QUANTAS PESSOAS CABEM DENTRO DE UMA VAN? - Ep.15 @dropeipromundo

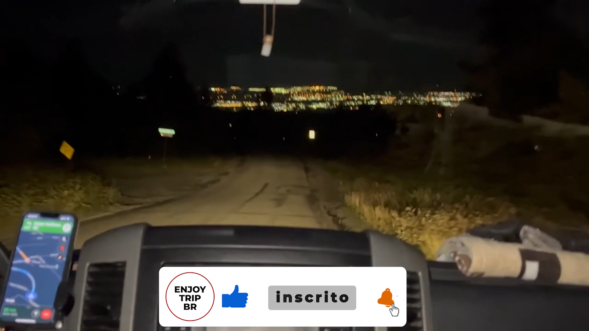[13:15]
A cidade é bonitona lá embaixo. Pô, a porra do alça é um bicho grande. É Blue Bay não, mas é menos, tem 300 mil habitantes.